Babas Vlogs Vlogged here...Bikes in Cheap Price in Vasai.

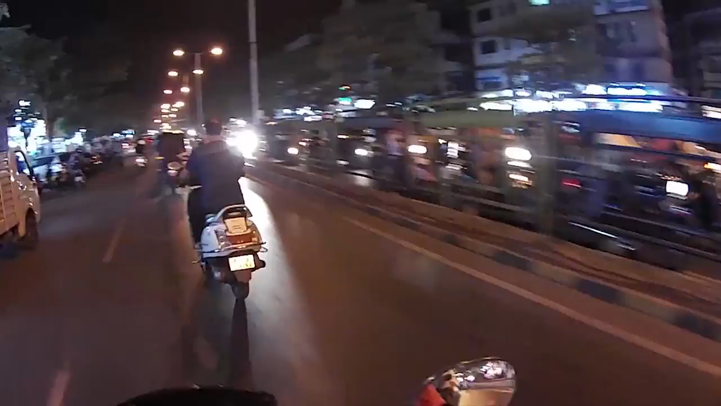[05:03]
so guys i'm just going towards my gym you can see that the